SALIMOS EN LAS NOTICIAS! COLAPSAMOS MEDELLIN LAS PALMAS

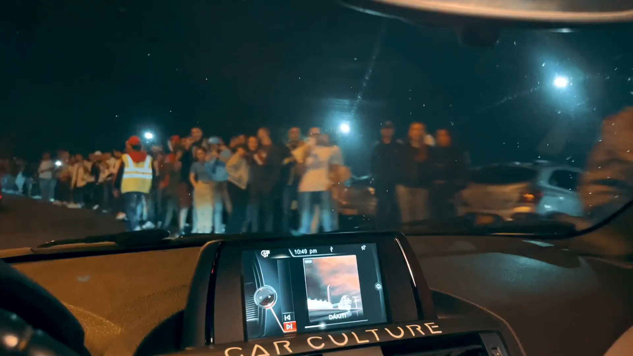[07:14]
Si fuera Coco yo era la niña, pero rum. Ey, rum, rum, rum.
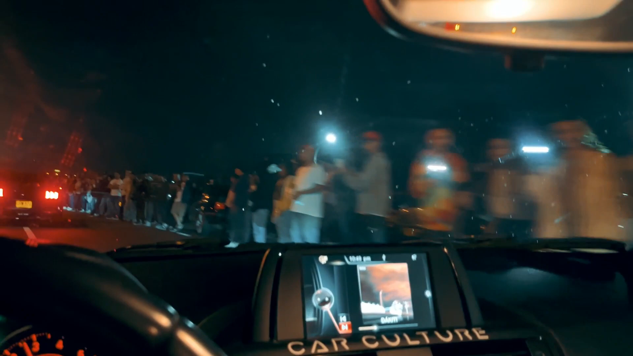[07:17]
Métele gasolina pa' que mueva el pum pum. Vean el mierdero que estamos causando acá en las palmas, muchachos.
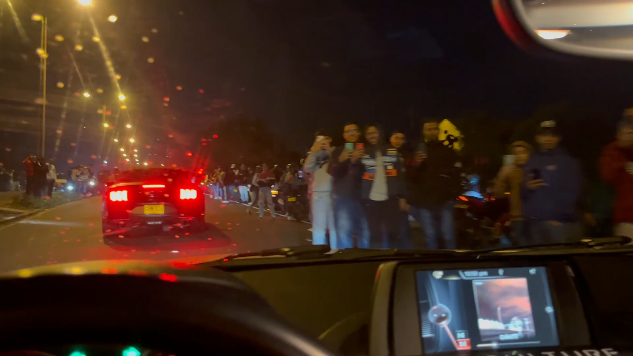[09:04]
¿Qué cantidad de gente es esta?
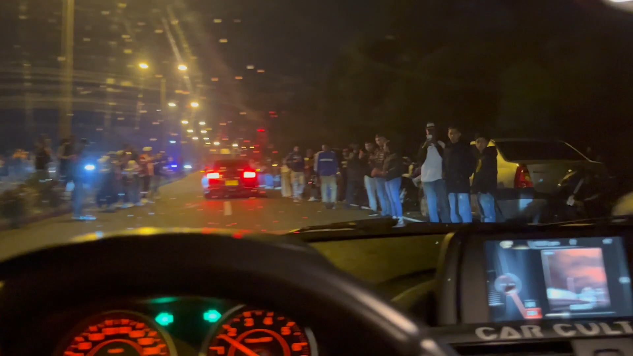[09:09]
Muchachos, vean esto, por Dios. Qué gentío el que hay acá. Por todos lados, por lado y lado.
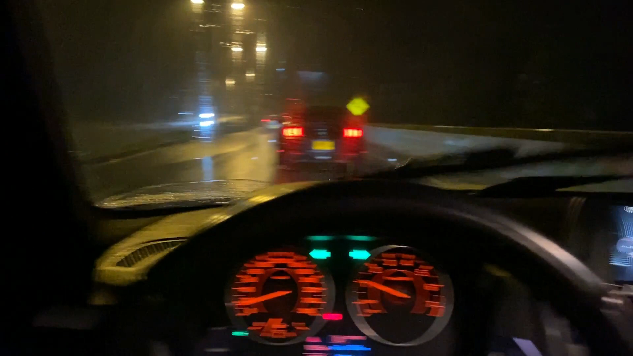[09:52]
Vamos a ir, yo creo que a la bomba aquí de Palmas. Y allá nos reagrupamos para parchar un ratico y entregar las calcas. Tuvimos la maravillosa idea de devolvernos, coger el retorno y volver a subir.
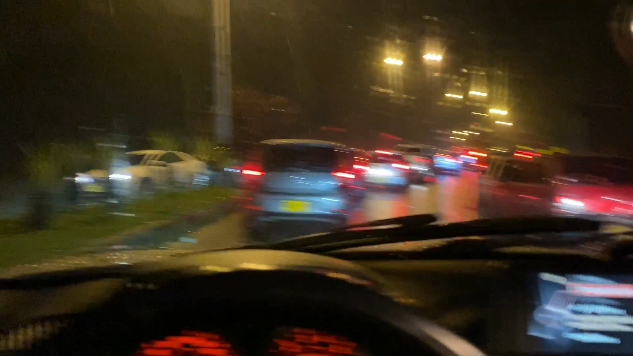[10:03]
Pero como colapsamos Palmas, como pueden ver, ya no hay por dónde moverse.